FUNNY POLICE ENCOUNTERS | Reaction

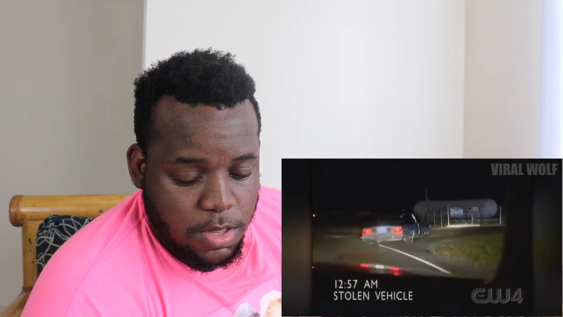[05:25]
And we're going to pull into the NPM at Avenue, East and Mountain Highway.